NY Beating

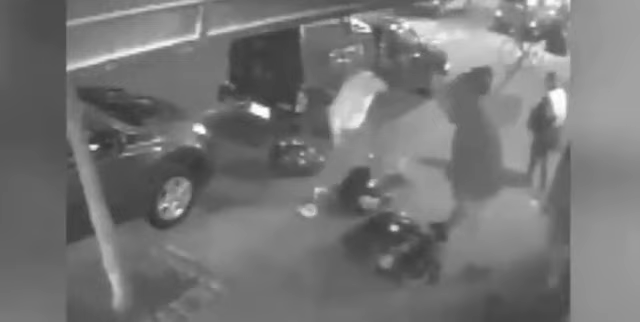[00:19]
Victim is on the ground defenseless when one of the two suspects repeatedly pummels him outside 156 Orchard Street around 2 a.m. Friday. He's stomped, he's kicked. Passersby do nothing. Take a look at this woman who stops to chat with the duo and then walks away. The entire attack happened right outside Adrian Vanderplas's gallery.